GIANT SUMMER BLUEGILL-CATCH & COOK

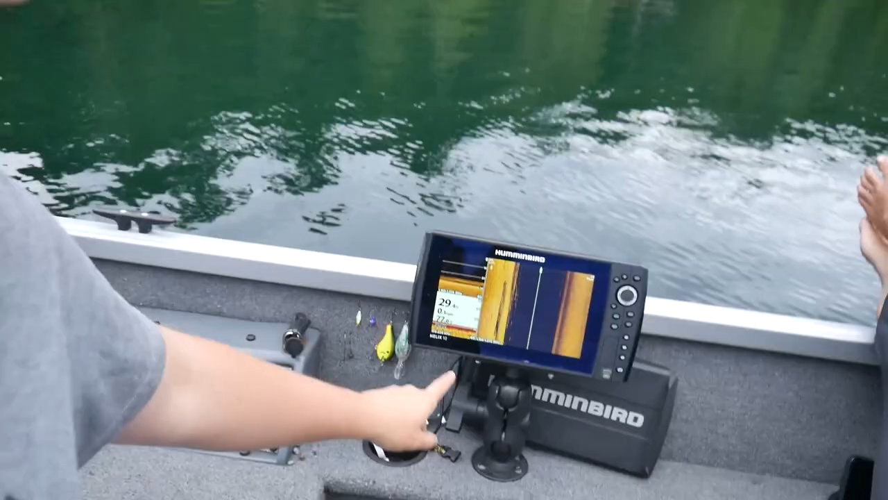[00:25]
Now guys, we're in 29 feet of water, and there's some fish cribs down there.